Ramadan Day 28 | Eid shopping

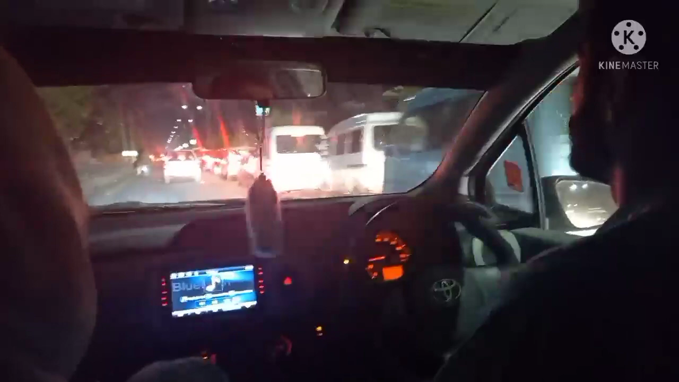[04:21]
और मैं अब तुम लोगों को दिखा रही हूँ ट्रैफिक, चेक करो लाइन कितनी लंबी है।
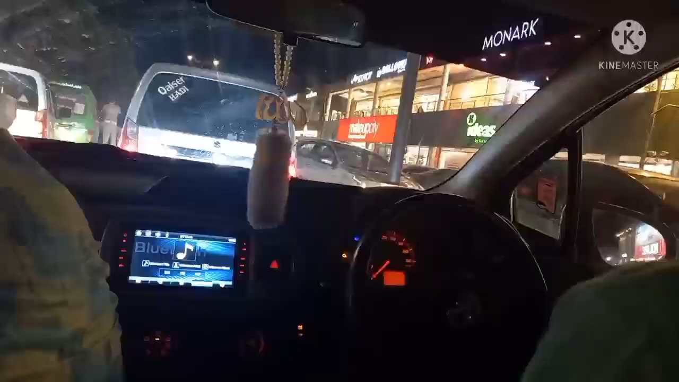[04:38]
और यहाँ पे हम पार्किंग ढूंढते हुए 3 चक्कर हम लोग लगा चुके थे, पार्किंग ही नहीं मिल रही थी।
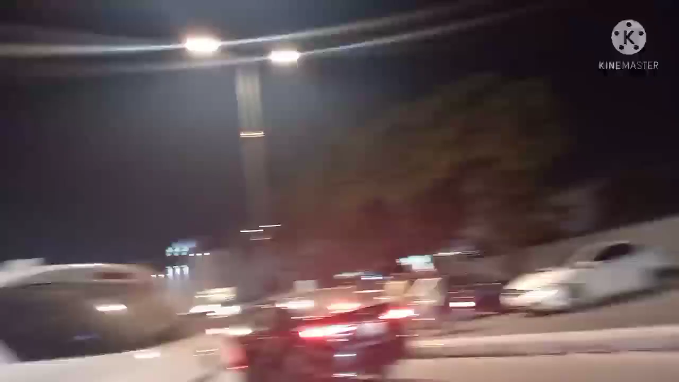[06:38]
और रश तो अभी तक इतना ज़्यादा और टाइम हो गया है, 11:20 हो गए और रश ऐसे करते हैं रात के 7-8 बजे।